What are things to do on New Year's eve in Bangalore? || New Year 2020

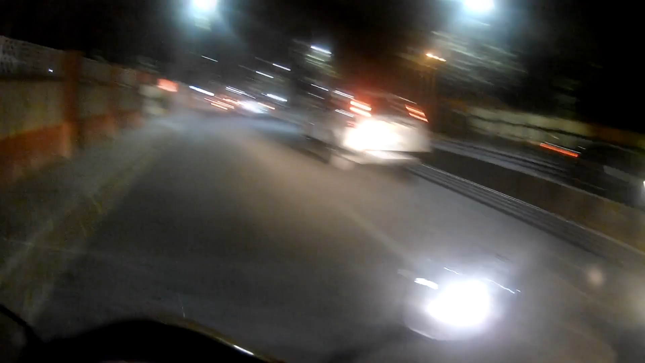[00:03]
हेलो गाइस, आज हम लोग पहुंच गए हैं। ये तुमको पता है ये जगह बेंगलोर में, ये जगह पता है कहाँ पर है? अभी तो अभी हम लोग हैं एमजी रोड।
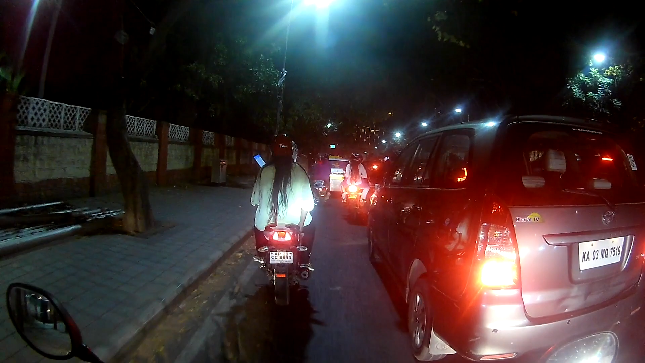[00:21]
ये आगे जो ब्रिज दिख रहा है वो एमजी रोड है।